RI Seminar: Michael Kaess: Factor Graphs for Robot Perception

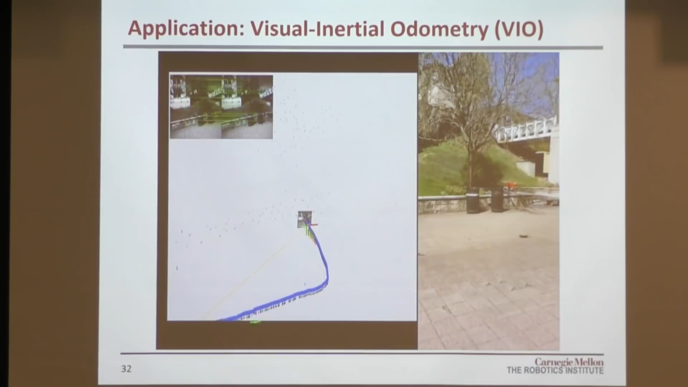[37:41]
So where is the vehicle at a given time? Now this is odometry, not SLAM.